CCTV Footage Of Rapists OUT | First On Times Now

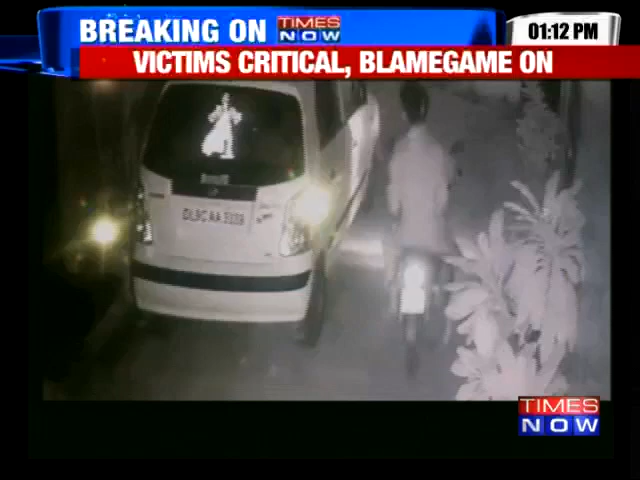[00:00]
You did talk about that CCTV footage that is also now on our screens, that entire CCTV footage that times has access from the Nangloi area, which does show that accused,
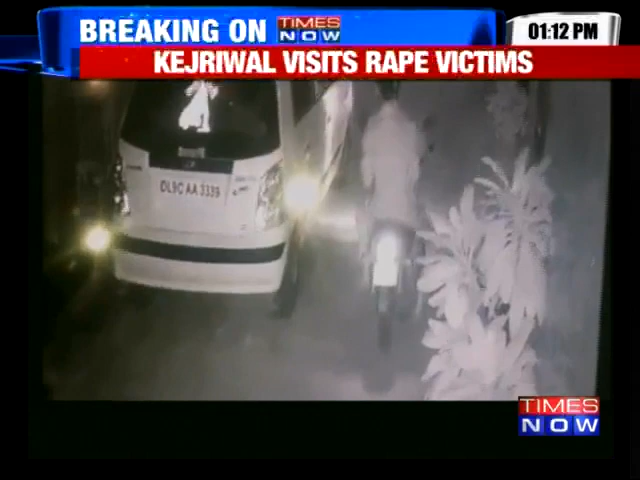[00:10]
in fact there are two accused as we can see who are sitting on that bike and Bhavtosh, they're pointing out that yes, the number plate of that motorcycle perhaps is not too clear, but you know Bhavtosh,